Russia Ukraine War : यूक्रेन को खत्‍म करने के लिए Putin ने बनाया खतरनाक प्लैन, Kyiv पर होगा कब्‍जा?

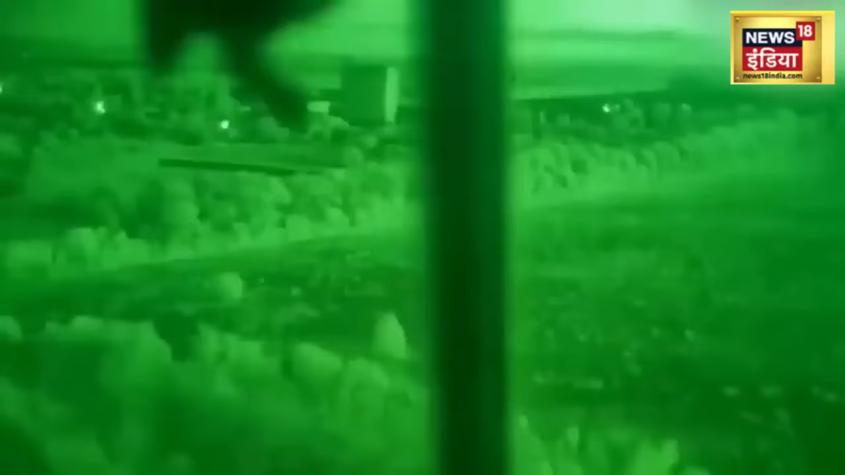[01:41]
और रूस ने जो वीडियो जारी किया है उसमें साफ देखा
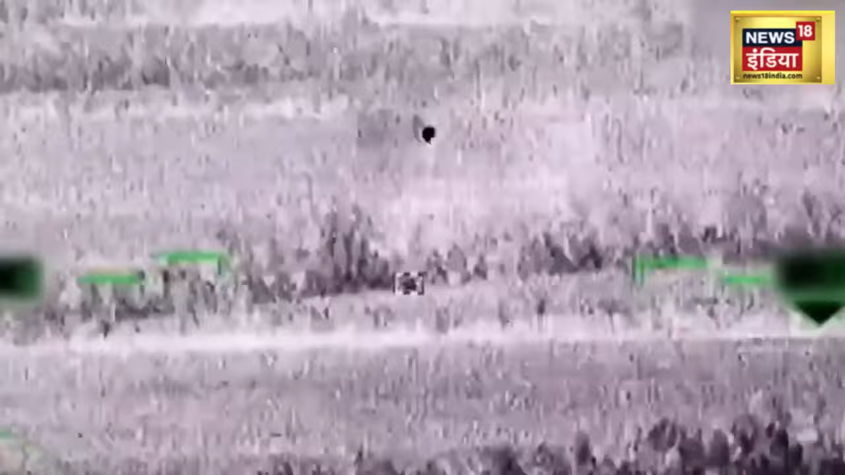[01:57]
यानी एटी हाला कि इस धमाके में टैंक बचा या फिर
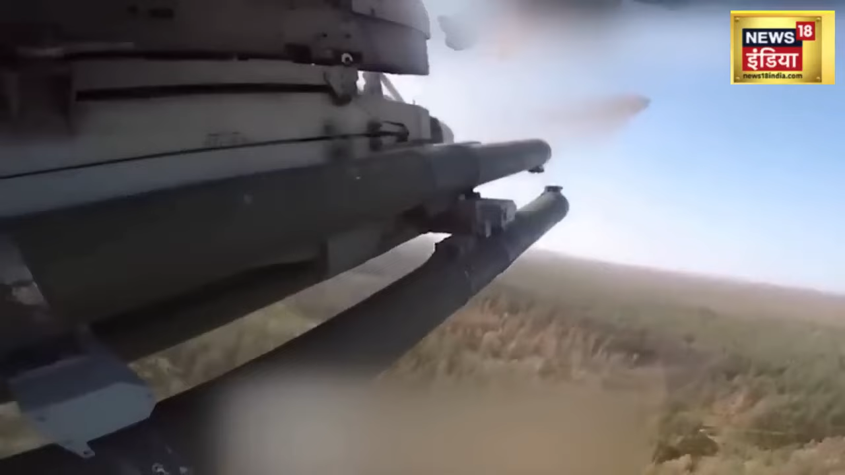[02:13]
उसके परखचे उड़ गए ये बात अभी साफ नहीं हुई है लेकिन धमाके की तीवरता से माना जा सकता है कि टैंक शायद ही इस हमले से बचा हो
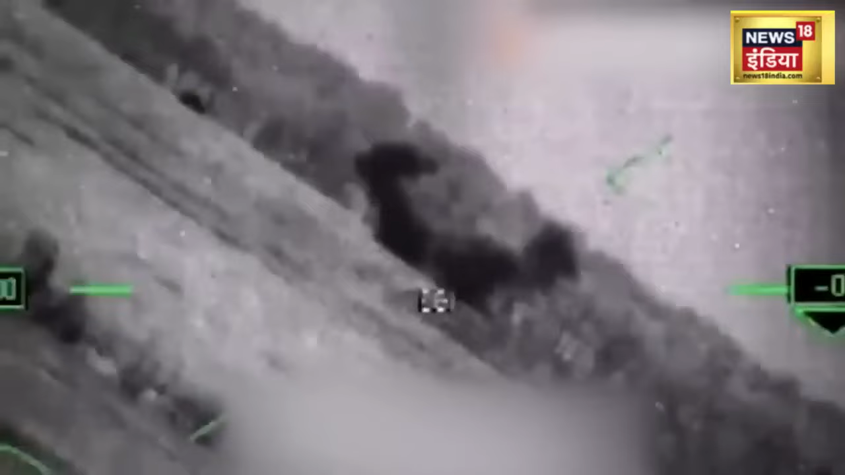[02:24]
रूस का ये हेलिकॉप्टर आधुनिक वेरियंट है और इस हेलिकॉप्टर में रात में लड़ने की शमता को बढ़ाया गया है इसमें G.O.E.S.
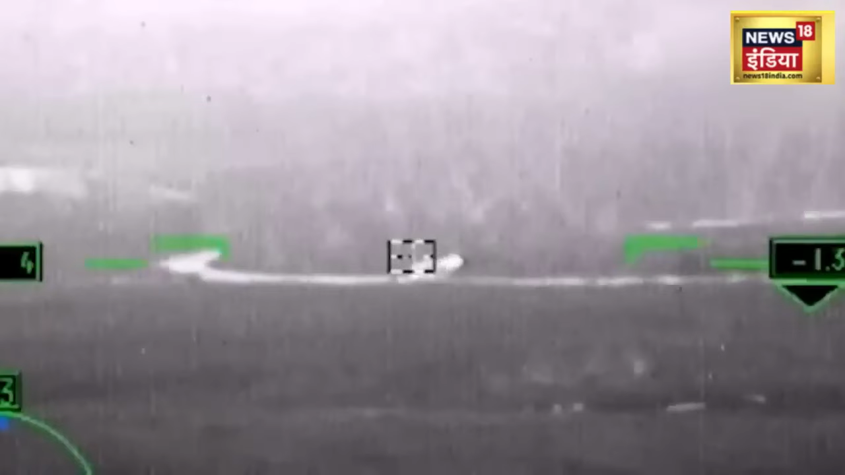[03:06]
आराउंड राडार स्टेशन भी लगेगा ये स्टेशन हेलिकॉप्टर को दुश्मन के विमान,
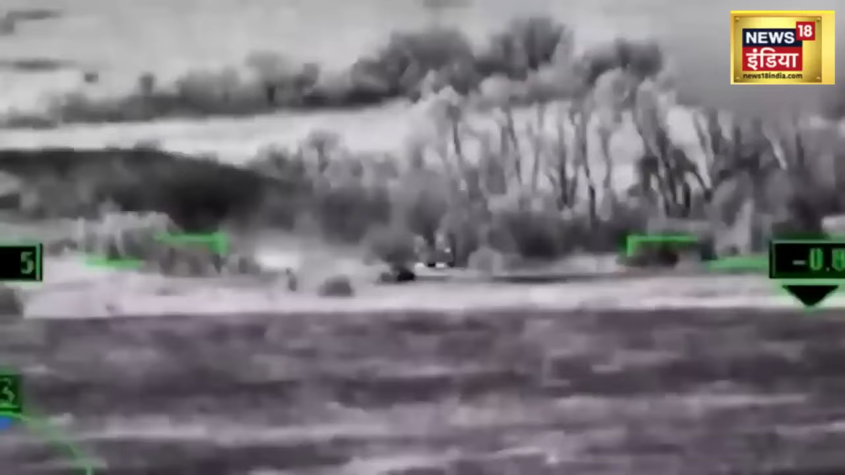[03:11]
हेलिकॉप्टर, ड्रोन, बक्तर बन वाहन, तोप खाने की स्थिती,
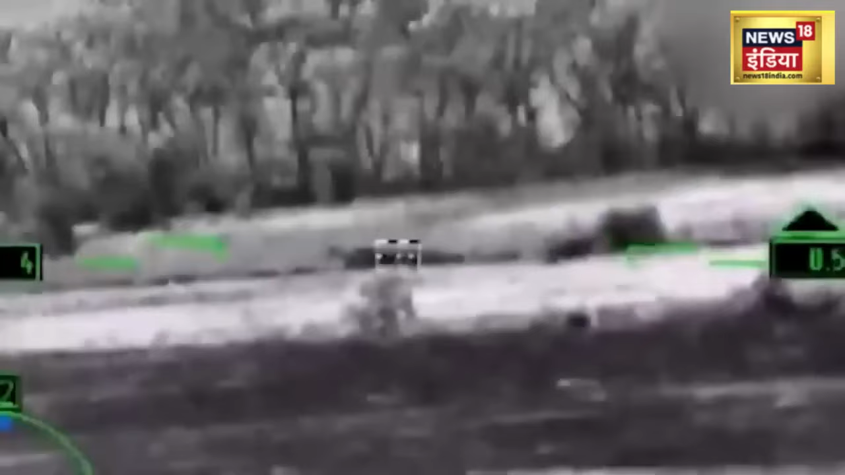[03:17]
जनशक्ती और अन्य सैनने कर्मियों के इखटा होने का पता लगाने में मदद करेगा इसके अलावा ये जमीनी टारगेट की विस्तर जानकारी का पता